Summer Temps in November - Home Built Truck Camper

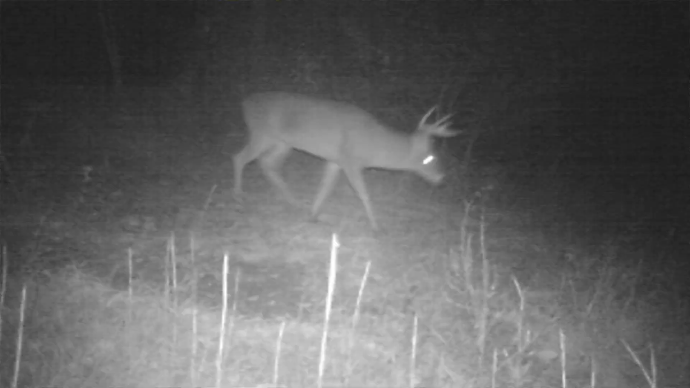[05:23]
on the game camera so one of those on the camera is most likely the culprit here but